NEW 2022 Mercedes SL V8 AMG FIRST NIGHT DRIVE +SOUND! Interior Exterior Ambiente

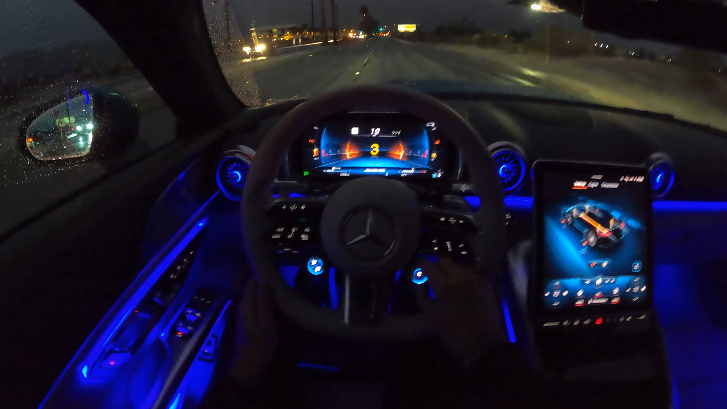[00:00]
decent. Ooh, it's time to switch it up to Sport Plus. Downshift. Oh my gosh.
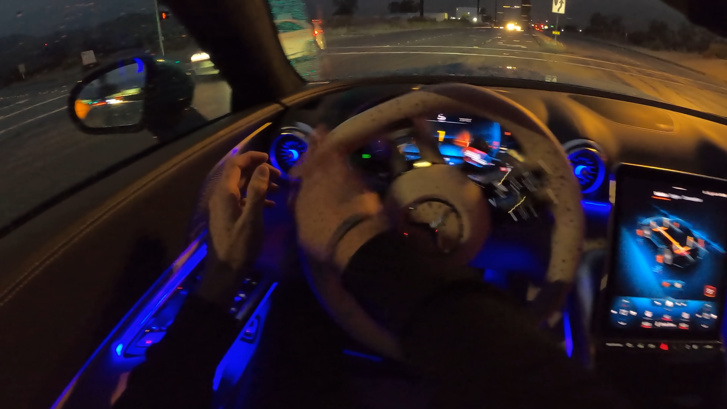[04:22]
I have to move left here. Go.
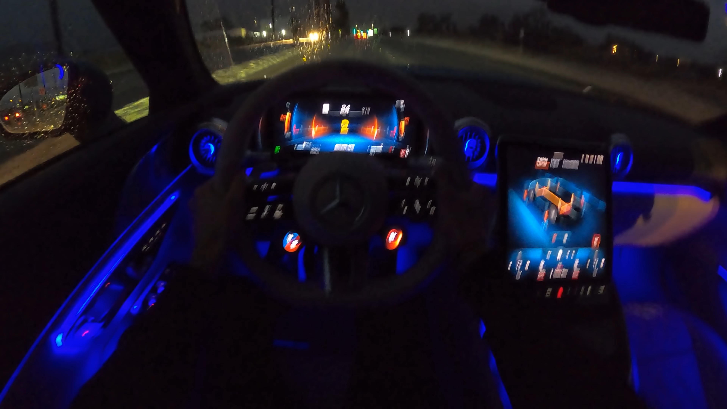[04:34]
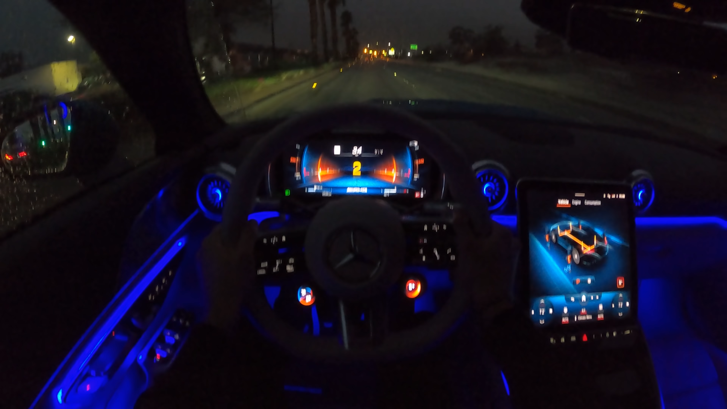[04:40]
Ooh, guys, I will be pushing it a bit, not too much, as yeah, it's very wet right now, rainy,
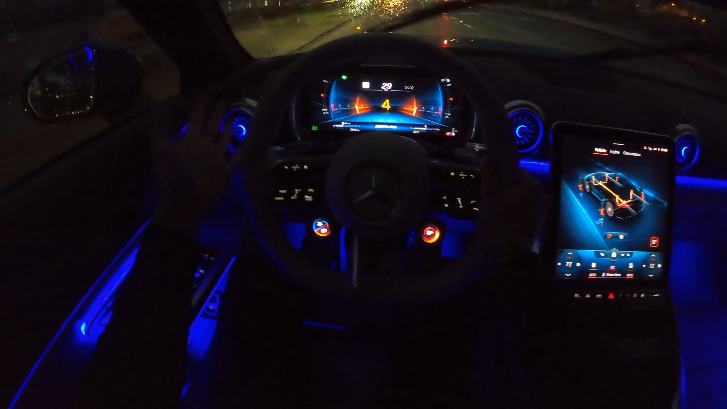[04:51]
but still trying to give you a nice experience here inside. Is nothing.
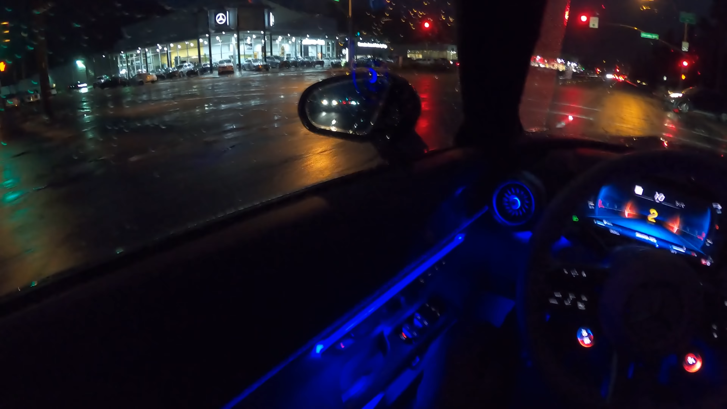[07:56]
Oh, there we have Mercedes-AMG, Mercedes-Benz of Palm Springs.